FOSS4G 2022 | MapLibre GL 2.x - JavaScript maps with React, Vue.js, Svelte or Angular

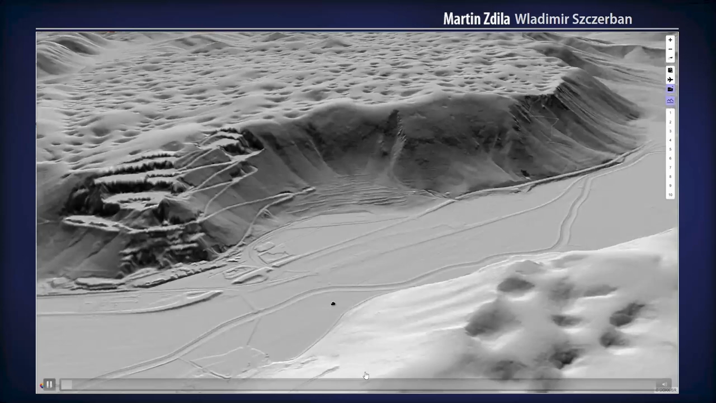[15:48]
So this map uses raster hill shading
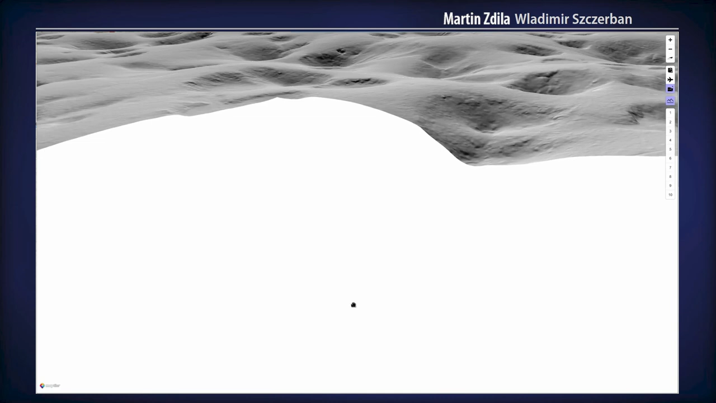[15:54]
with a Terrarium RGB elevation data.
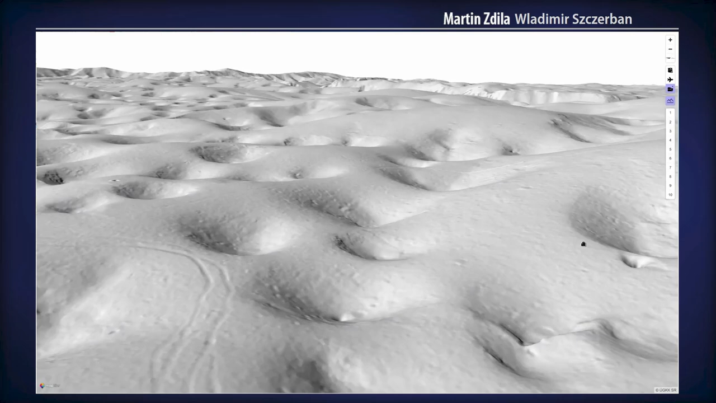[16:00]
This place is Slovak karst in Slovakia.
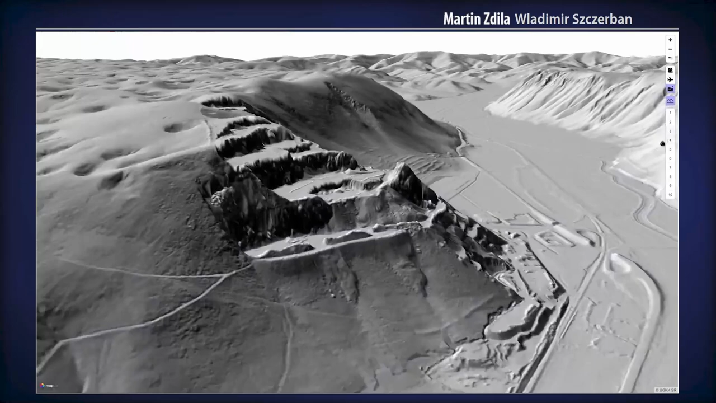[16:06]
So you can see all these holes made by water. This is Plešivec quarry.
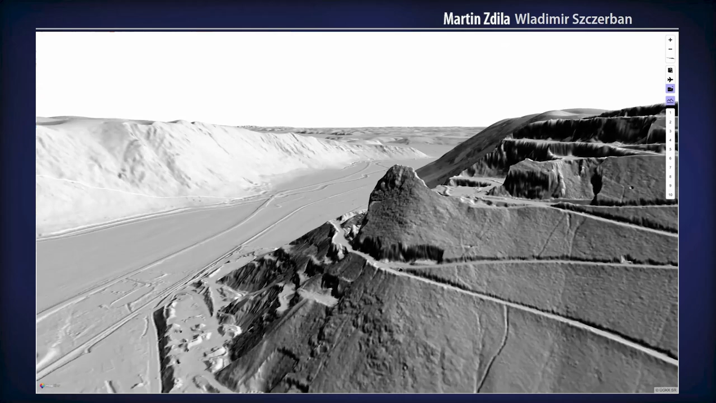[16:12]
And you can see how it quickly loads the tile. It was not preloaded. This is Zadiel Canyon.
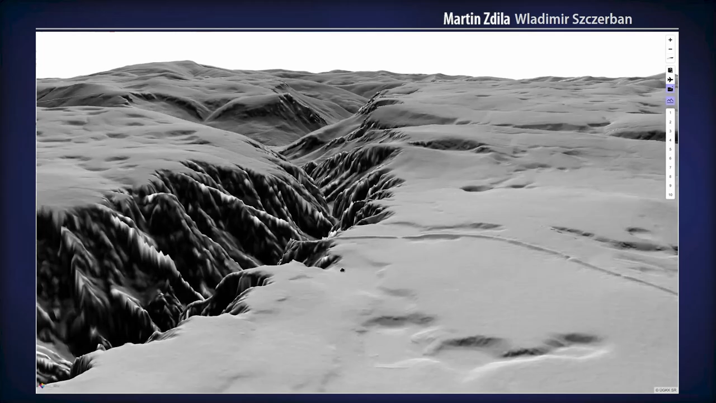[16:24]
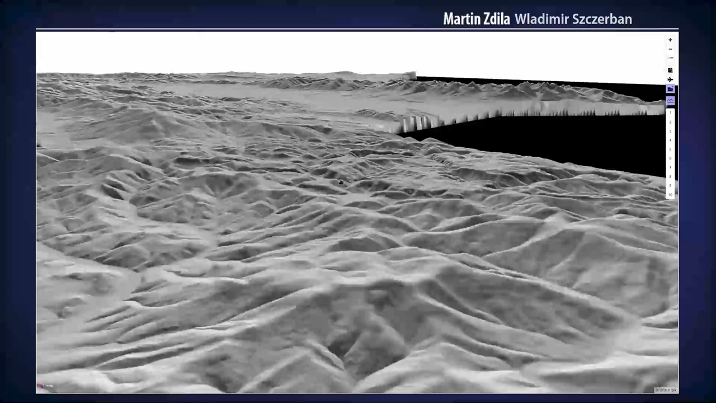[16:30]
I'm from Slovakia, so all these places are nearby my where I live. This is Palcmanská Maša.
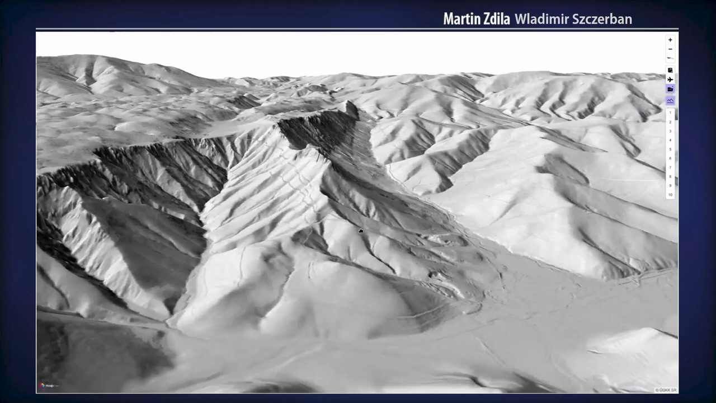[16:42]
This is ruins of Muran Castle.
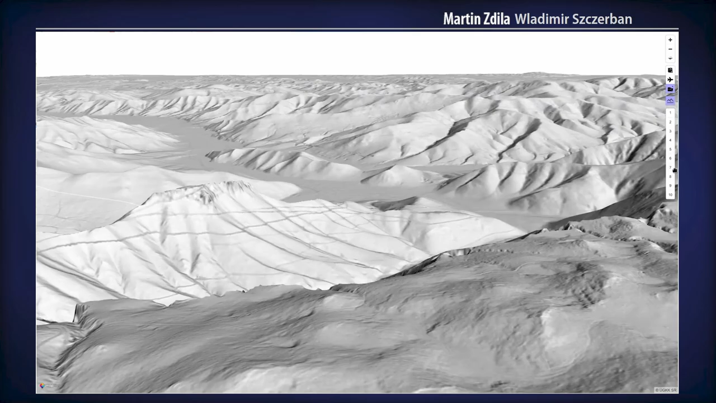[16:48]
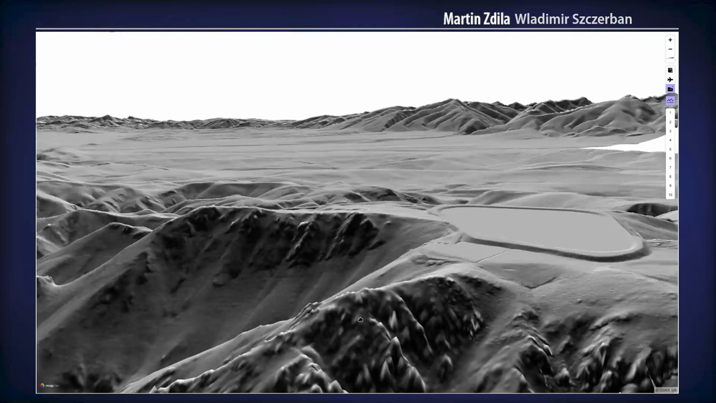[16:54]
And all these tiles are served from the cloud.
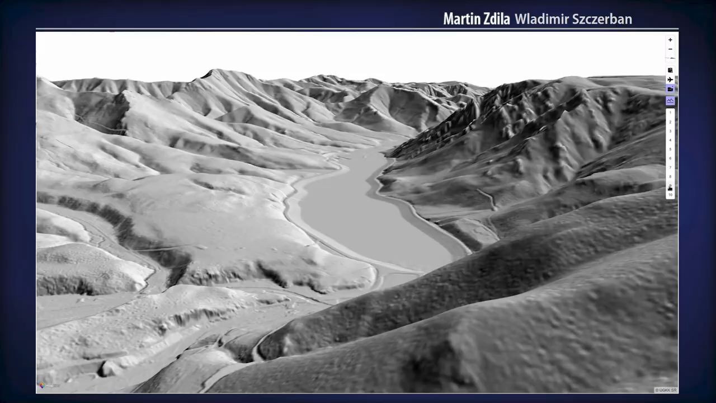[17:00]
This is the highest peak of
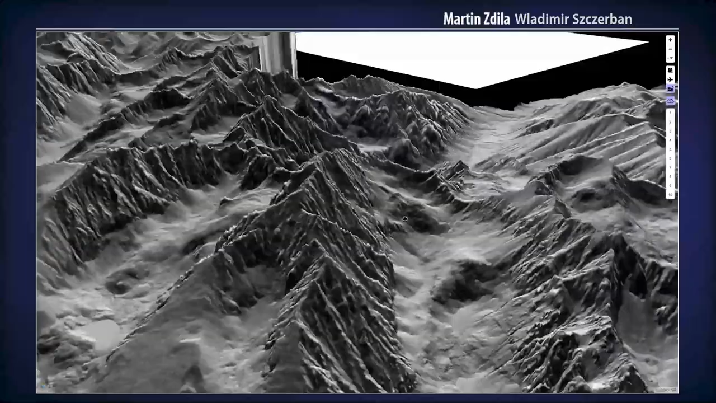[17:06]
Carpathian mountain range called Gerlach in High Tatras.
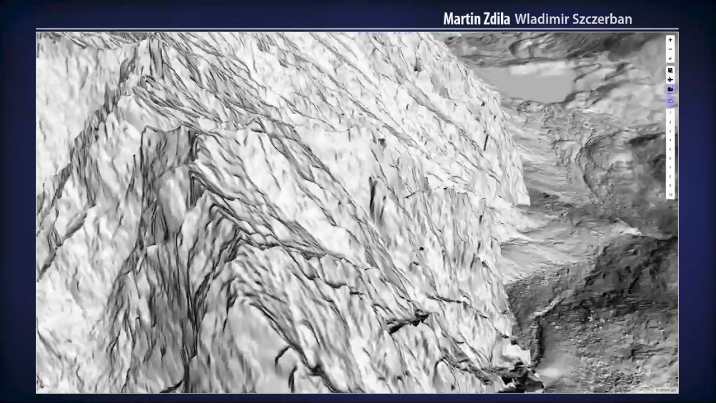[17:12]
There are still some glitches in this terrain elevation.
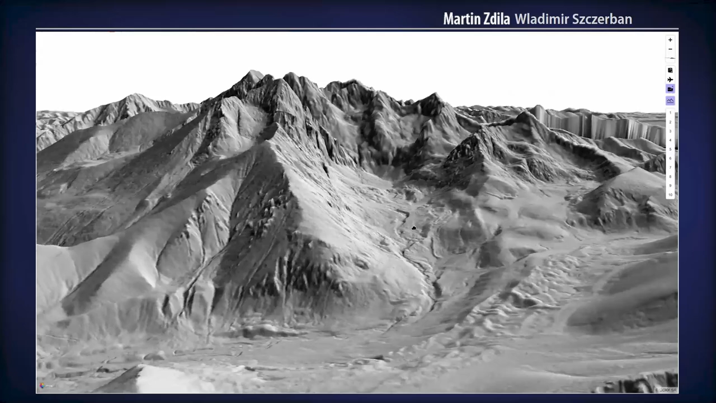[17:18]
For example, if you see the transitions from place to place, that it's not that smooth,
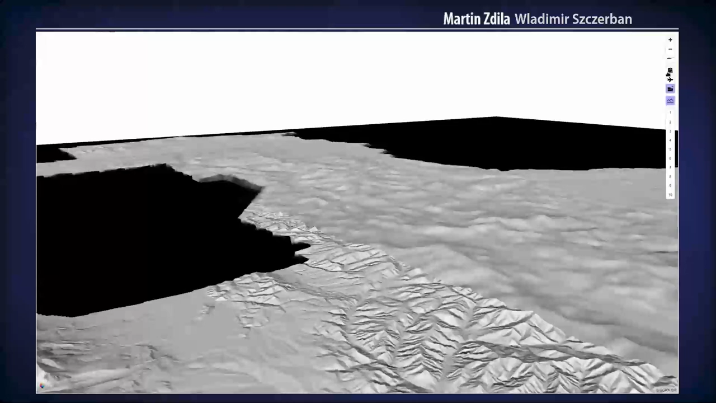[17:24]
but they're all reported and developers are working on it.